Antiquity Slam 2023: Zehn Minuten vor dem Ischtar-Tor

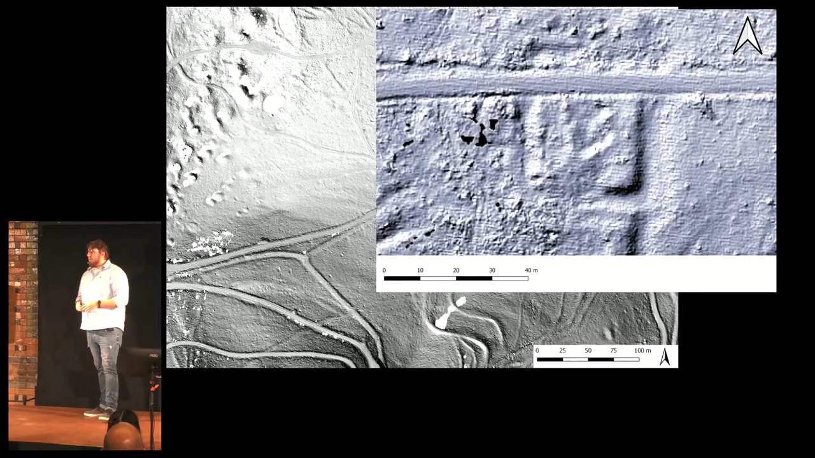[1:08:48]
Die ist viel jünger, die interessiert uns nicht. So, aus der Luft kommen wir jetzt irgendwie nicht weiter, also müssen wir doch hin und vor Ort graben.
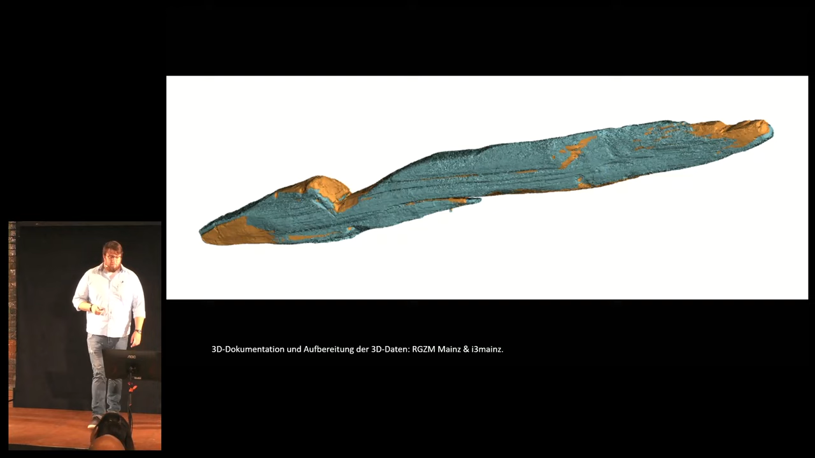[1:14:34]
So, Aber wozu das alles? Warum war diese Anlage da, wo sie war? Dazu müssen wir noch mal ins Leiterbild gucken. Man kann da erkennen, ich habe es mit den Pfeilen mal markiert,
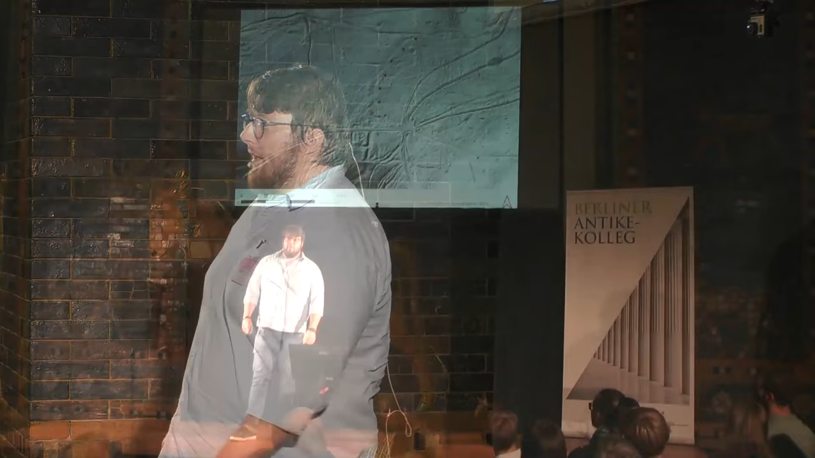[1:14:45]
da ist eine Spur, die kann man ganz, ganz leicht erkennen.
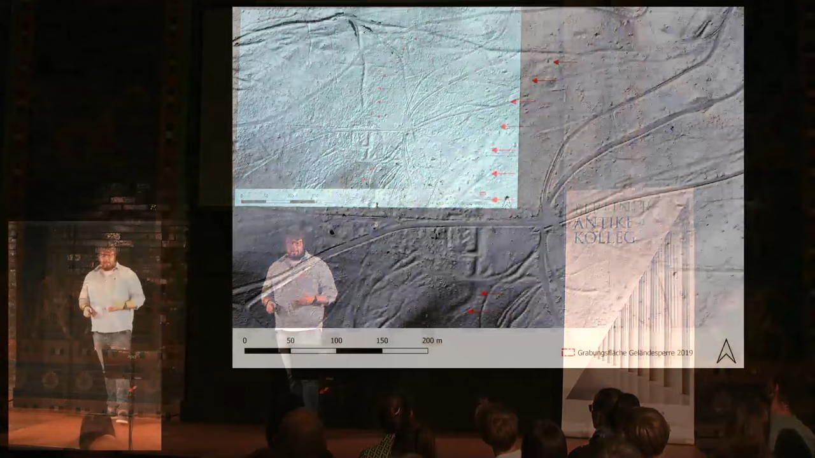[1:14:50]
Das ist ein Wallgraben, der zusammen mit der Anlage verschmilzt und diesen ganzen Pass abriegelt. Ja, man kommt nicht von Osten nach Westen rüber, ohne diesen Graben zu kreuzen. Aber warum?
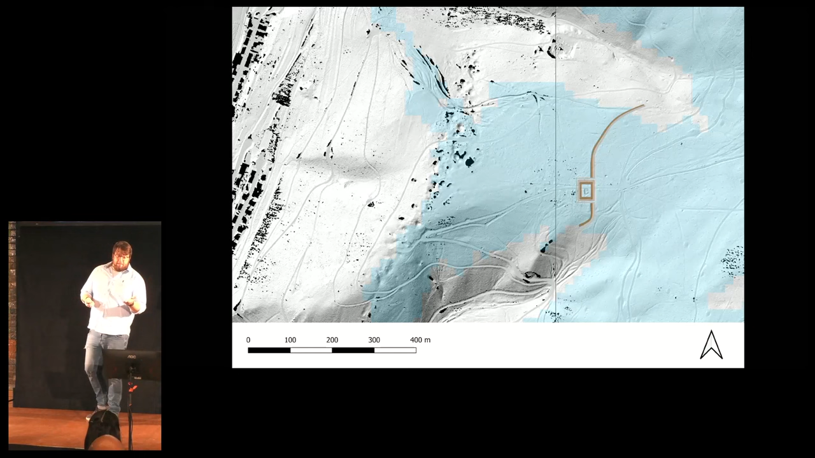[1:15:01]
Ich habe es hier nochmal markiert, so kann man sich das vorstellen. Also diese Sperre blockiert den gesamten Passübergang. Aber warum war die jetzt da? Dazu müssen wir auf den benachbarten Hügel gucken.